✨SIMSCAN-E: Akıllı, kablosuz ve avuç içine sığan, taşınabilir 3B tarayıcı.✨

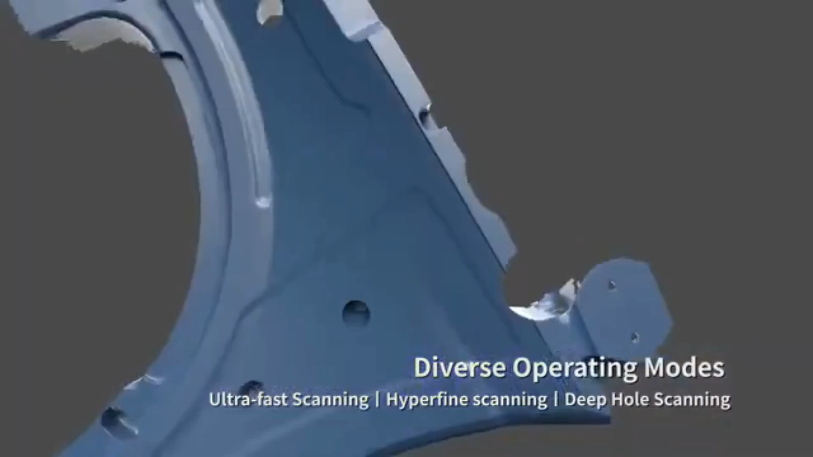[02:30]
this mode is excellent for measuring holes in hard to reach areas